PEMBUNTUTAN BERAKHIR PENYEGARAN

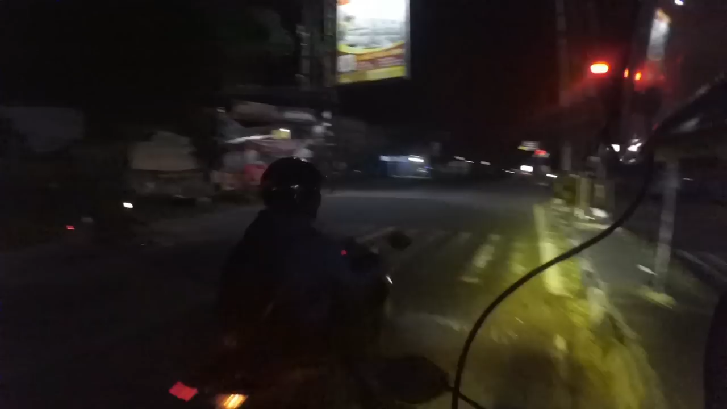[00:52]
Mas, Scoopy tadi putar balik ya? Scoopy pun dua motor tadi?
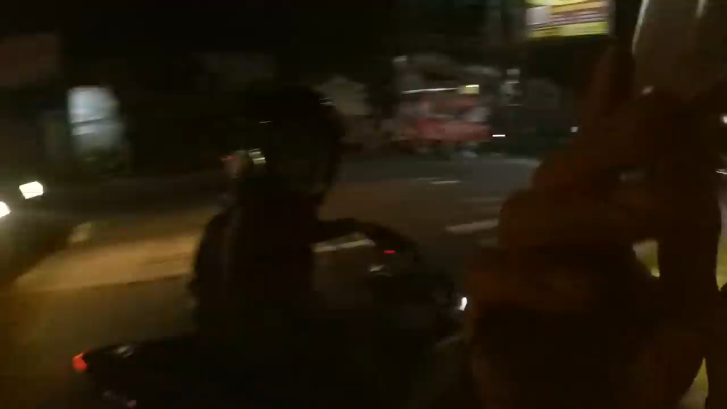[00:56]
Dua motor? Oke. Malah boten ketemu, Pak. Boten ketemu? Boten. Antar saya ngetan nih, kawas, kayak putih, gak? Ngetan. Antar saya ngarah, dono, wau?
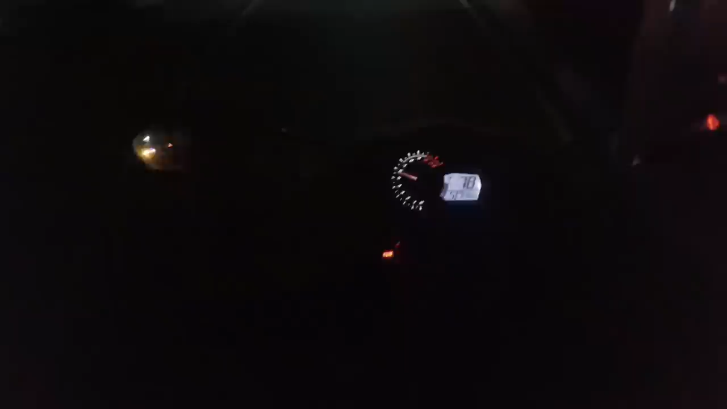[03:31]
Ke arah Tugu, dua Scoopy, jalur cepat KB. Matiin lampu dulu ya, Mas, ini pembuntutan soalnya.
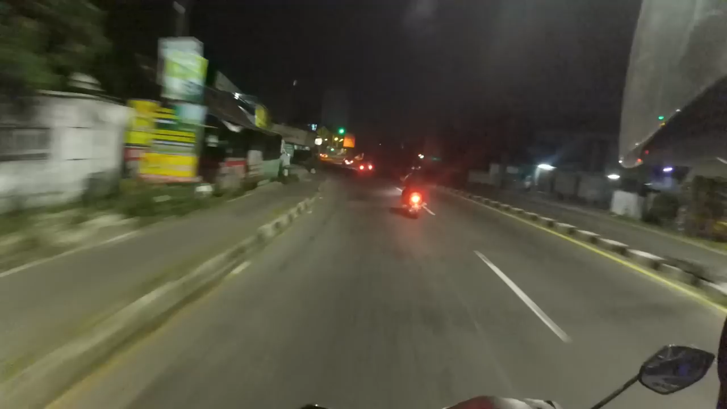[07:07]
Pelem Gure mengarah ke kota. Pelem Gure mengarah ke kota.
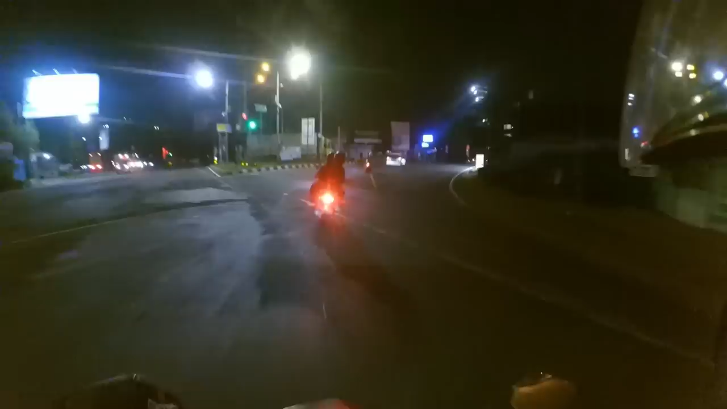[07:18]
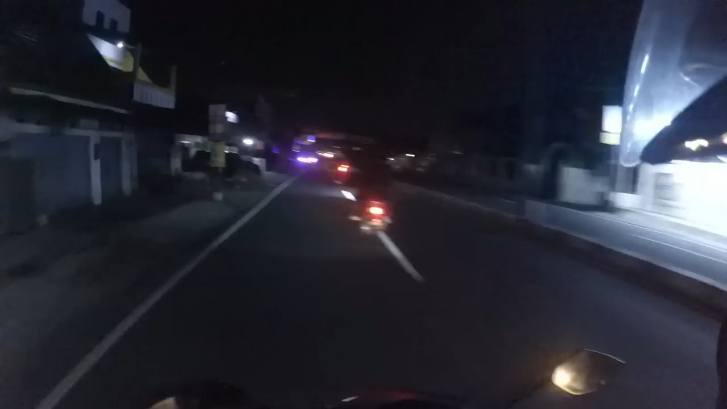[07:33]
Sudah mencurigakan ya. Tadi di ring road itu dia sampai putar balik dua kali.
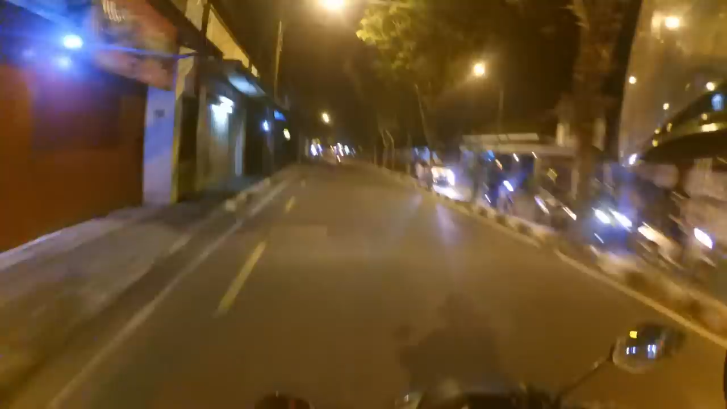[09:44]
Wirobrajan teko kiri. Wirobrajan teko kiri.
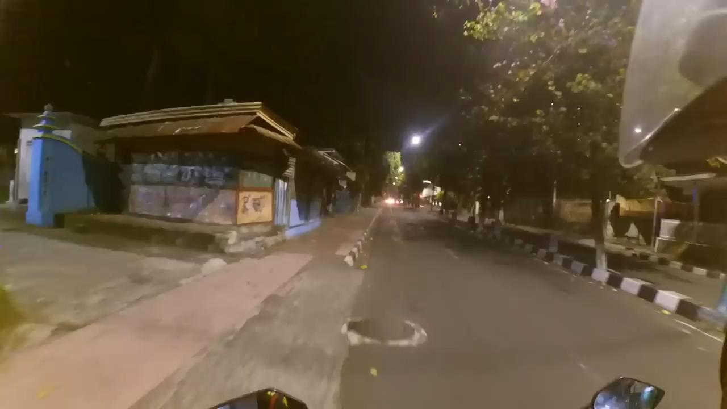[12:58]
Nah, ada mobil di sana yang berdiri mobil. Kita ada lurus ya.
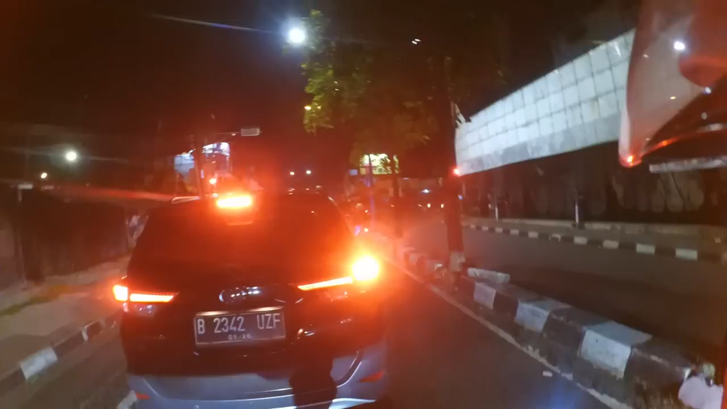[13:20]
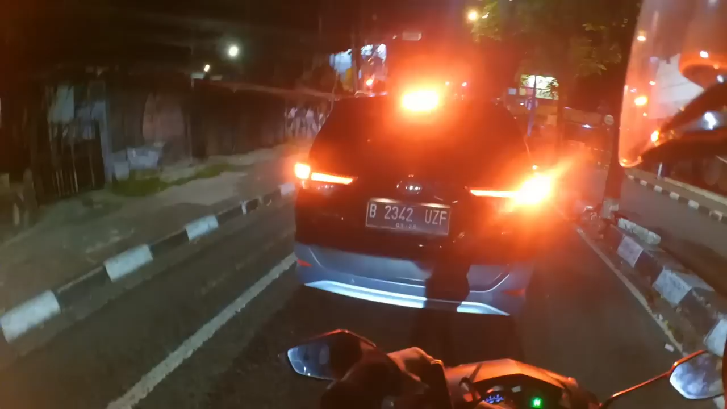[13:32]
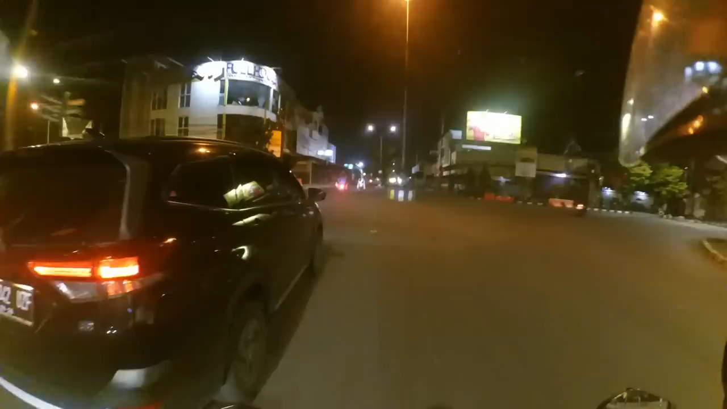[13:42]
Mengarah Jalan Magelang, Jombor. Mengarah Jalan Magelang. Oh, pecah sisi mau kita orang.